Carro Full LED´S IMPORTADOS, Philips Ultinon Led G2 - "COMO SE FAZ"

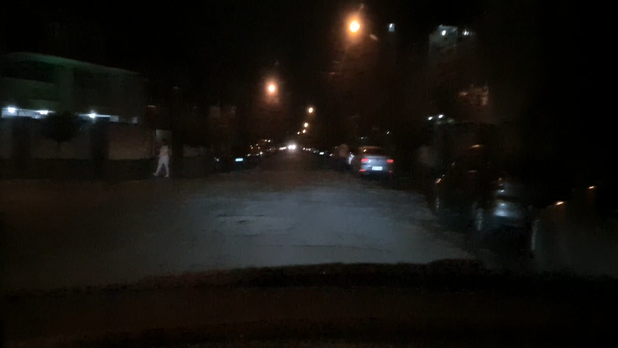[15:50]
Do farol à noite. Tanto é que se eu desligar aqui, ó. Lembrando que o meu carro tem isso filme, tá? Isso tira um pouco da percepção. Mas dá pra ver que é bem forte o farol. Se eu jogo alto, ó. Fica assim. Aqui na garagem do prédio dá pra ter uma noção boa também.